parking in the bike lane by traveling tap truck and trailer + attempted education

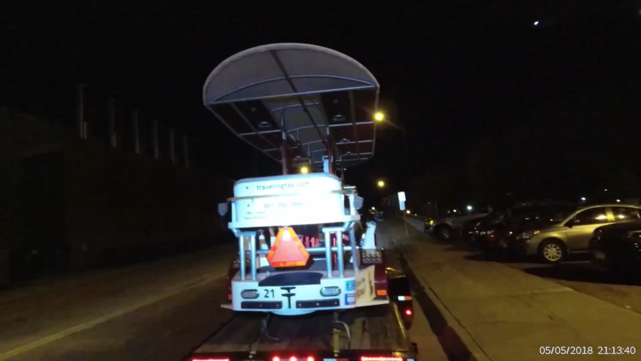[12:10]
Of course, that would happen right as they're fucking pulling away. Fucking assholes.